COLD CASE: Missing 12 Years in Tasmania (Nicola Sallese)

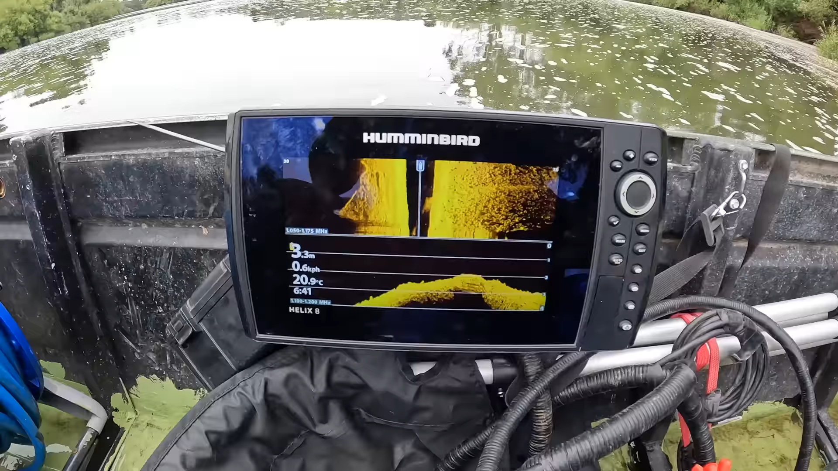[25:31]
On screen: depth 3.3 m, water 20.9°C, speed 0.6 km/h
We went from 7 meters down to 5.5. At 3.5 directly off the boat ramp, but still nothing showing on sonar of human
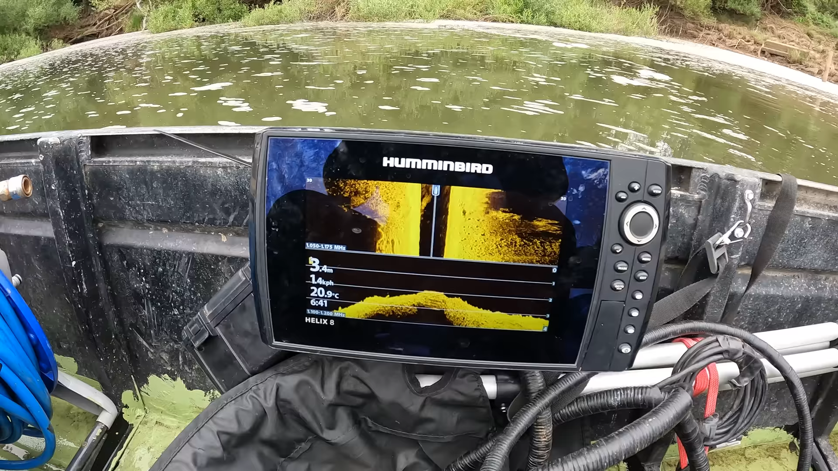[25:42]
On screen: depth 3.4 m, water 20.9°C
created objects whatsoever. So there's no car, no square parts.
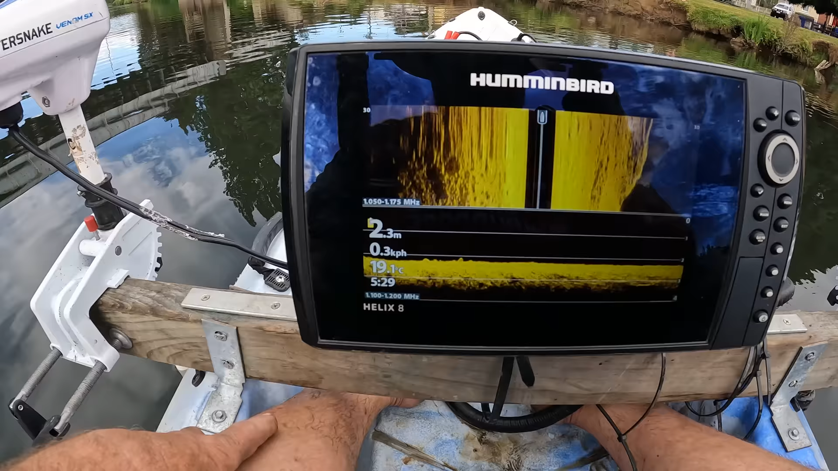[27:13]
On screen: depth 2.3 m, water 19.1°C, speed 0.3 km/h
We're sitting at 2.3 meters. The access is straight off from the car park, so it has potential.
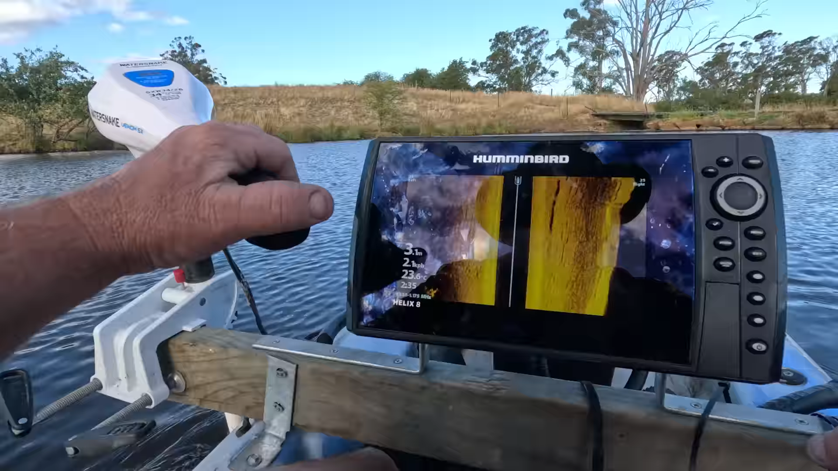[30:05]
So we're sitting at 3.1. It's this back corner that's really critical.
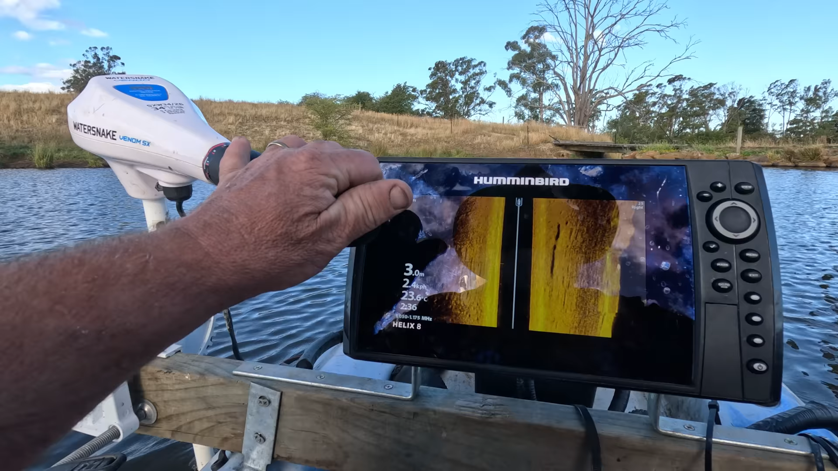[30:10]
Really want to make sure we get right. As you can see those trees that we see. The trees there. But what else is in this corner, if anything?
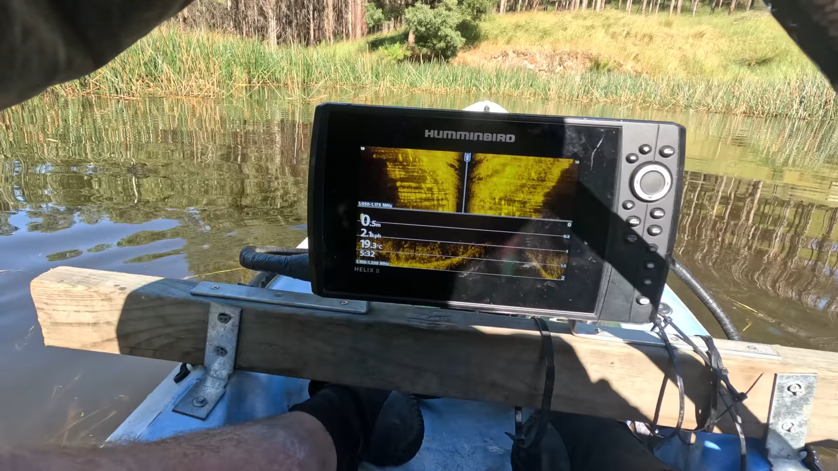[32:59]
On screen: water 19.3°C
You can see it drops right down. So much weed though, it's really hard to see.
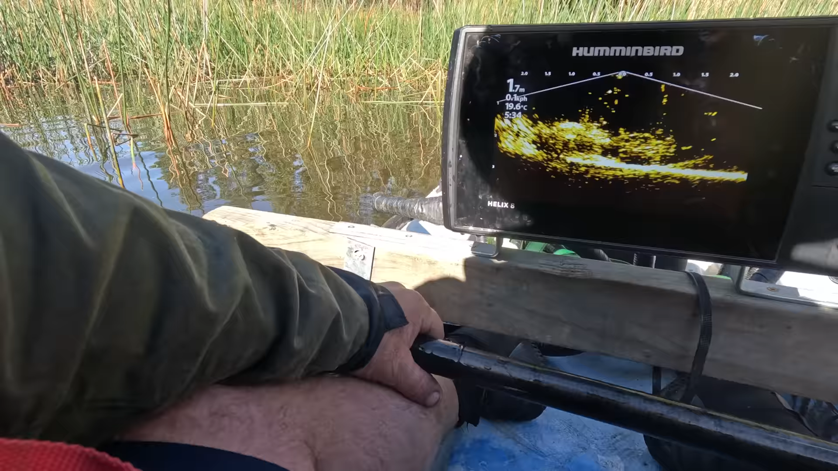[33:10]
On screen: water 19.6°C
There's an object down there. It's about 1.5 meters tall.
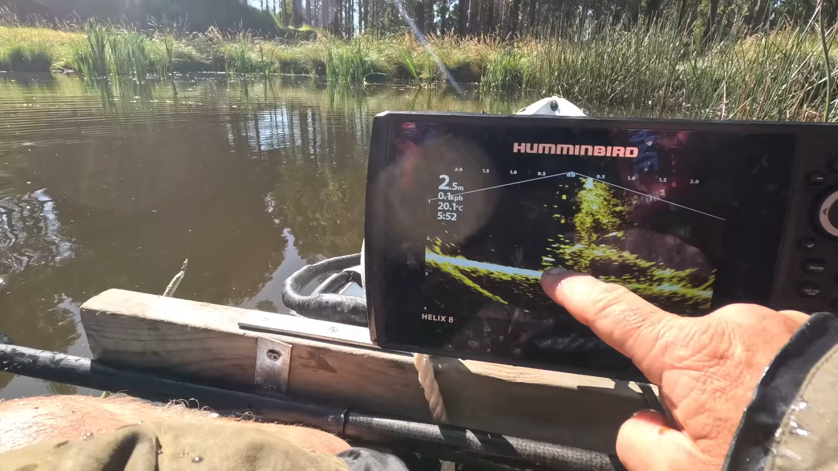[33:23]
On screen: depth 2.5 m, water 20.1°C
So even though it looks kind of like a shape of a car, there's the magnet and it just falls straight through it. So it's just weed. Well, that's another body of water check, and it was an important one being so close to
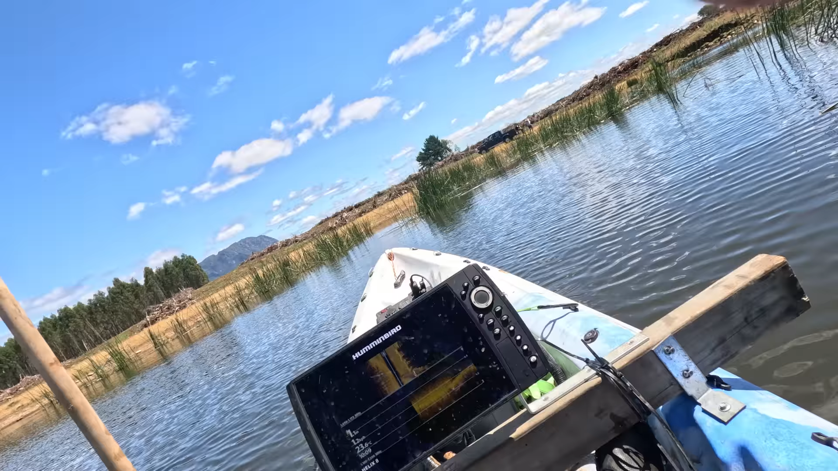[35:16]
So it's only 1 meter deep here.
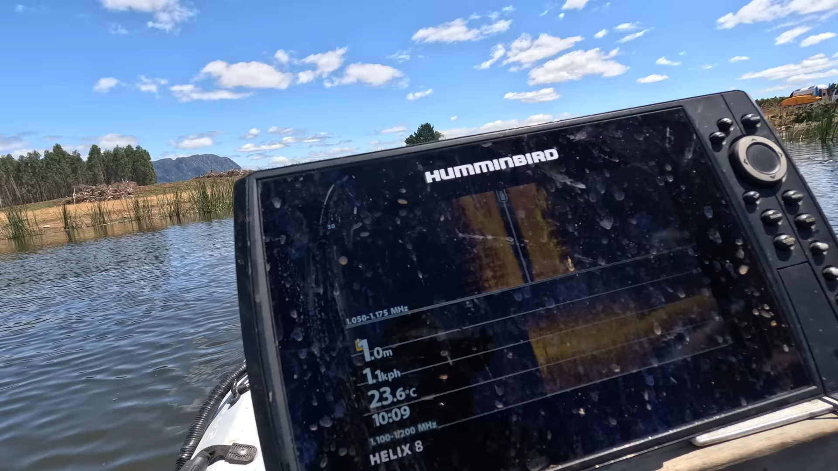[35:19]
On screen: depth 1.0 m, water 23.6°C, speed 1.1 km/h
The deepest part I found is 1.2, so I can
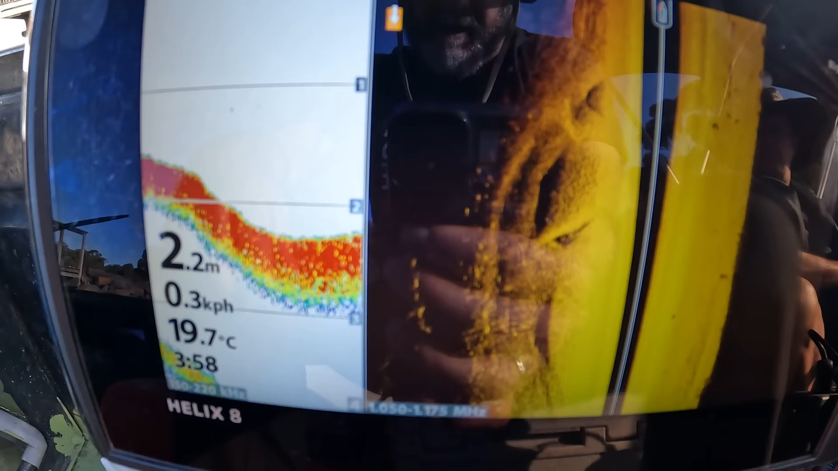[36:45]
On screen: depth 2.2 m, water 19.7°C, speed 0.3 km/h
I got 2.2. I got enough depth to hide it in the mud.
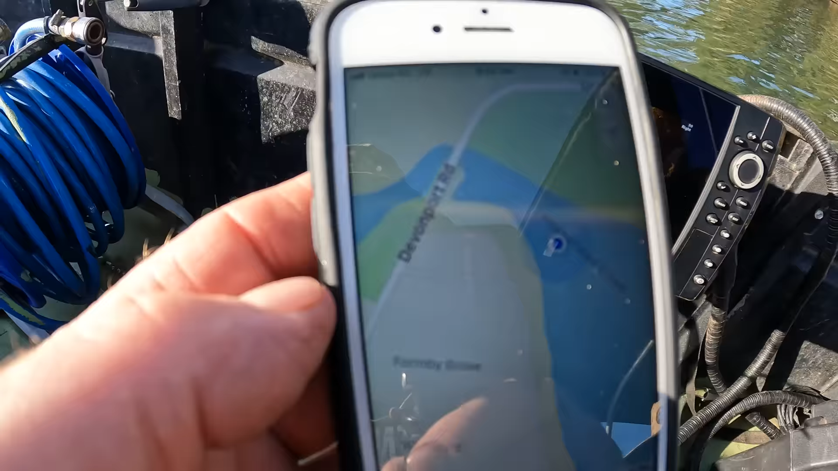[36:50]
We are on Devonport Road at the corner of Formby Grove and the Horsehead Creek. Yep.
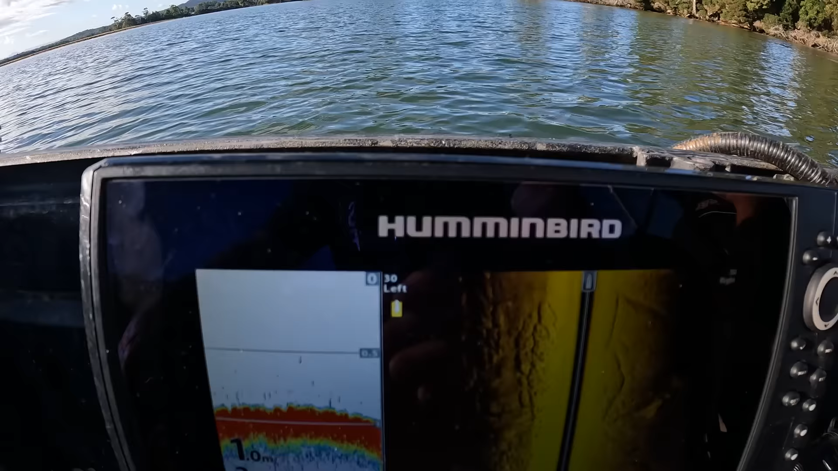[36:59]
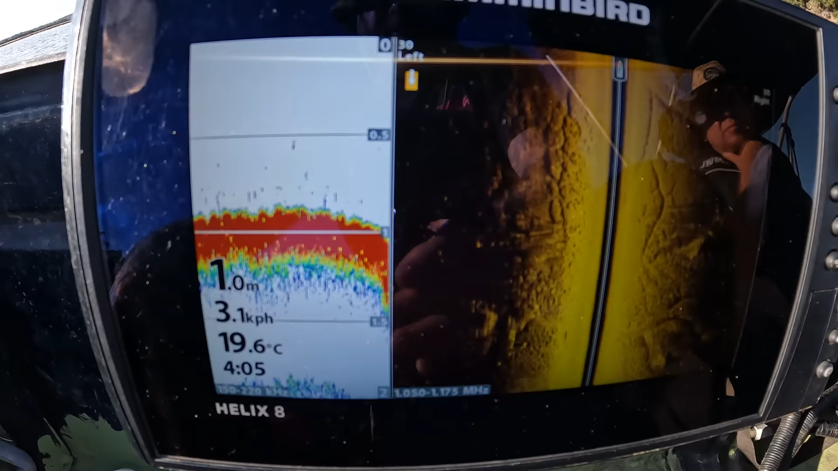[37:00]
On screen: depth 1.0 m, water 19.6°C
So we're at 1 meter. There's no depth out here. Even if a car floated out here, you'd most likely see it.
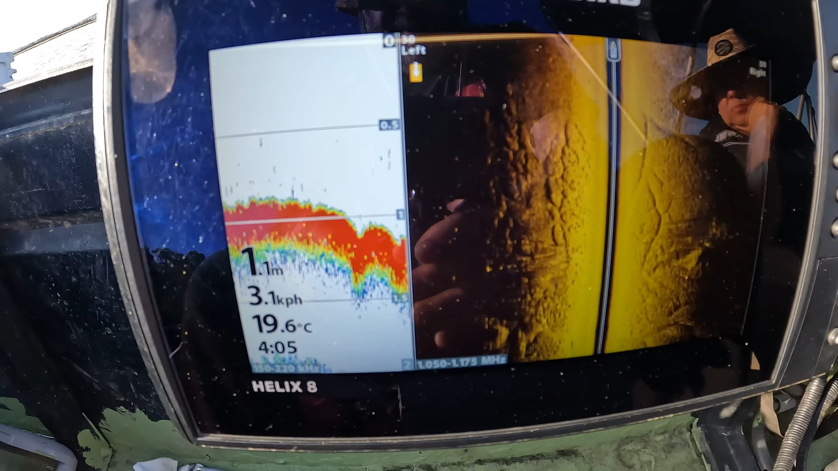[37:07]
On screen: depth 1.1 m, water 19.6°C
We're at the rowing club dock,
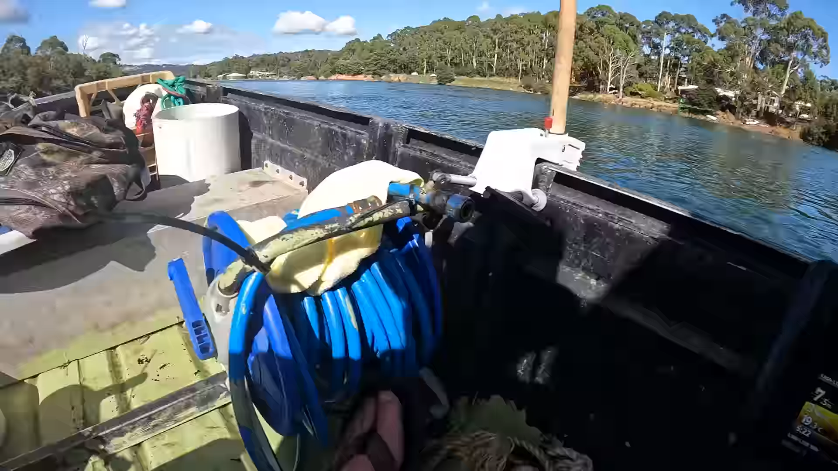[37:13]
and we are looking at the debris pattern on the ground here coming through.
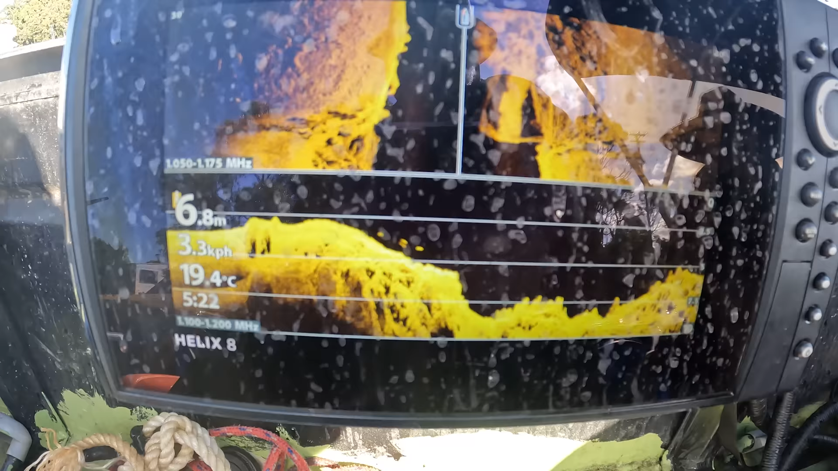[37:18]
On screen: depth 6.8 m, water 19.4°C, speed 3.3 km/h
Looks like people have been dumping things in here. Bricks.
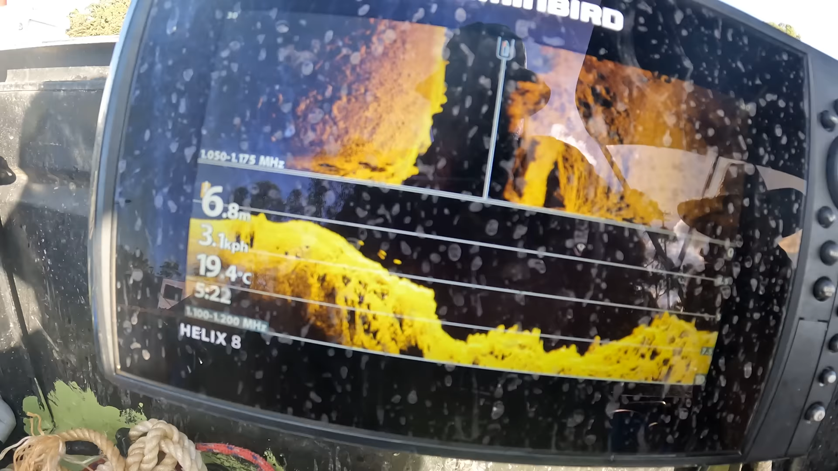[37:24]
On screen: depth 6.8 m, water 19.4°C, speed 3.1 km/h
They got one square item off to the right here.
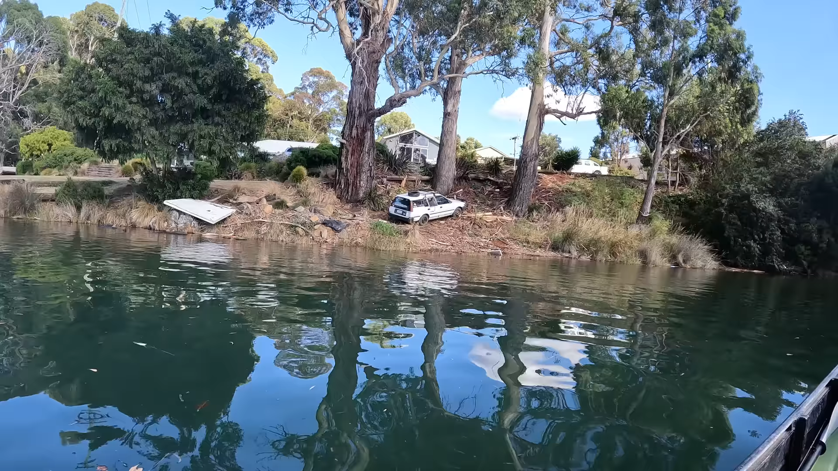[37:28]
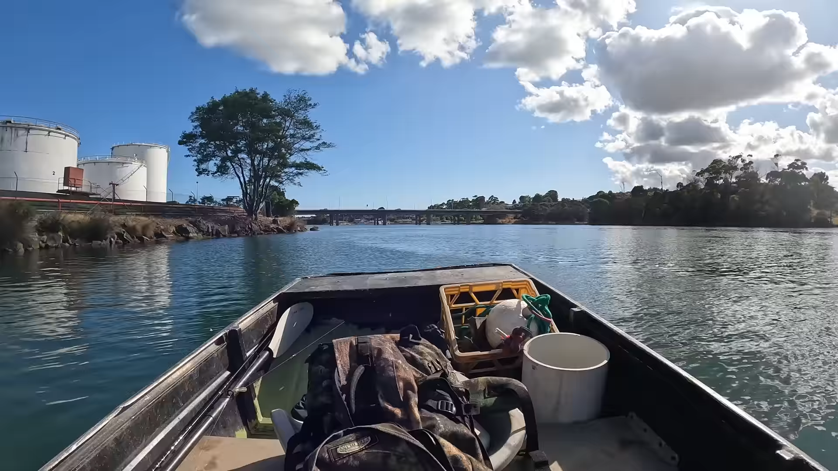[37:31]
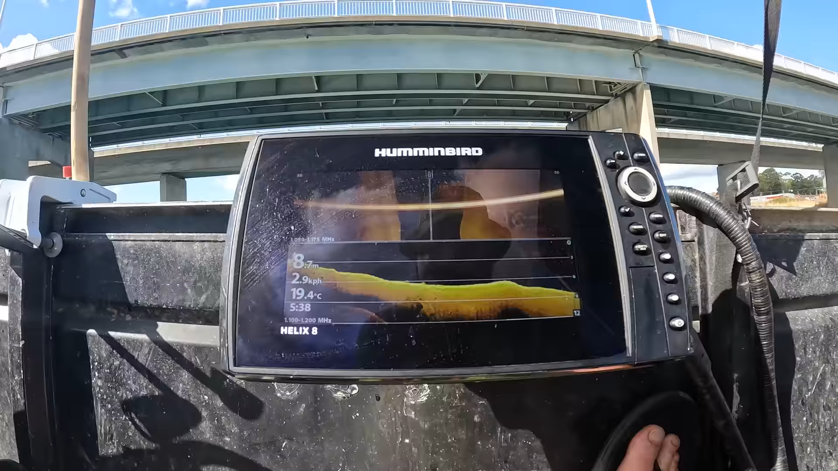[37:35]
On screen: water 19.4°C
Nothing on the bottom. Very sandy. Very flat bottom.